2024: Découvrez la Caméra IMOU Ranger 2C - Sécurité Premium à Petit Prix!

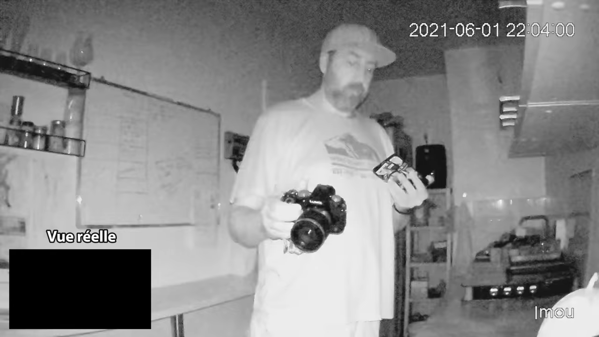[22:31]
et voilà le rendu en vision nocturne et là vous voyez là je suis avec ma caméra je filme
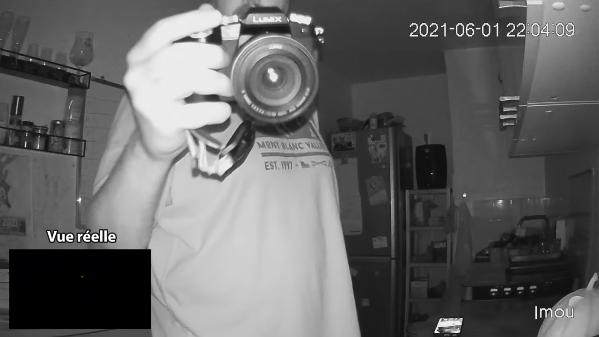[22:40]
et donc là je me mets sur la caméra on voit juste la LED verte on ne voit pas les LED infrarouge c'est vrai sur certaines caméras on pouvait voir les LED infrarouche que là on en voit une grande petite on voit on est